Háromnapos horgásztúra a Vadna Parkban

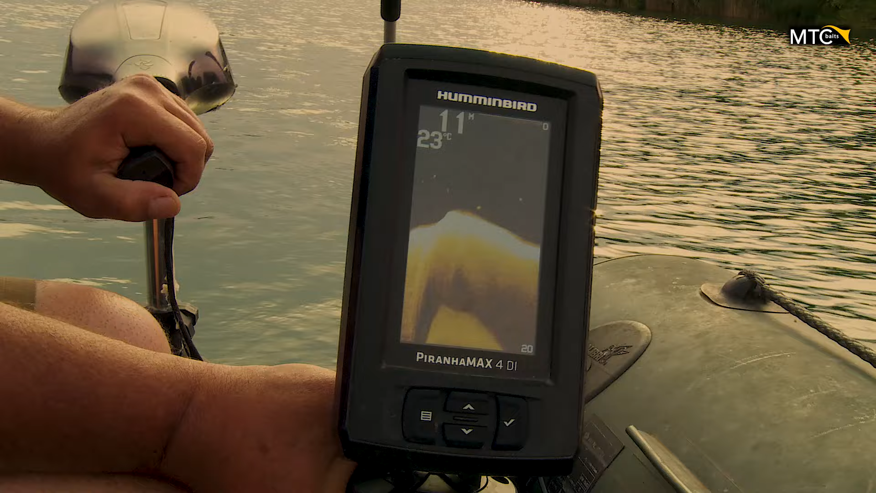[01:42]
On screen: depth 11 m, water 23°C
Tehát előttünk a pálya gyakorlatilag, ha elindulunk és az első 20-25 méter után bekapcsoljuk a haladart, akkor 7 métertől 22 méteres mélységig volt előttünk minden.